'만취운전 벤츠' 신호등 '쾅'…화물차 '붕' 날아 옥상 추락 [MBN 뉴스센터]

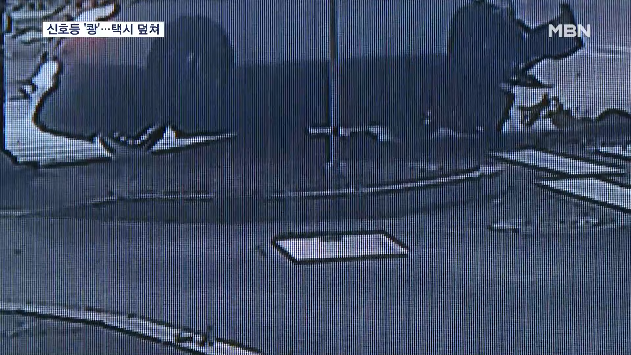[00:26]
전북 정읍시의 한 교차로에서 사고가 난 건 오늘 새벽 3시 10분쯤.